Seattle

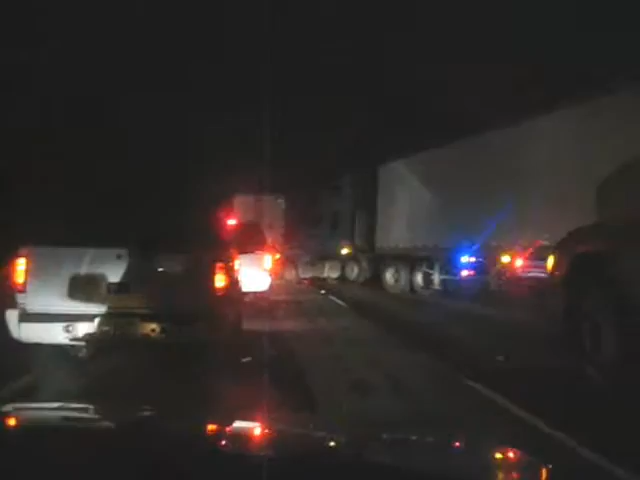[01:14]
Okay. So apparently this lane over here is not important. Clearly we never get to move, I guess.